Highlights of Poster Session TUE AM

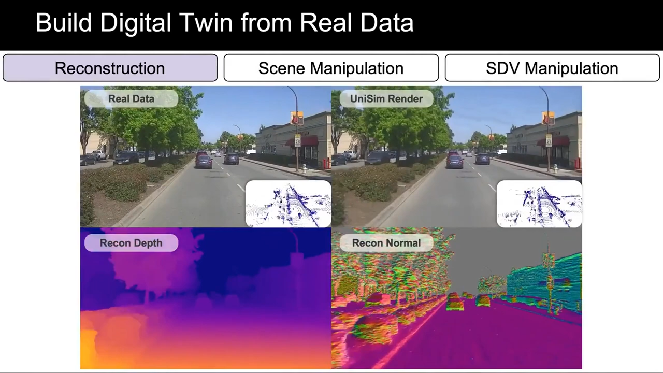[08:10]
This video shows the real data in Unisim rendering from the digital twin. Unisim also reconstructs dense depth and normals. Unisim builds a compositional neural scene representation which allows us to manipulate the scene.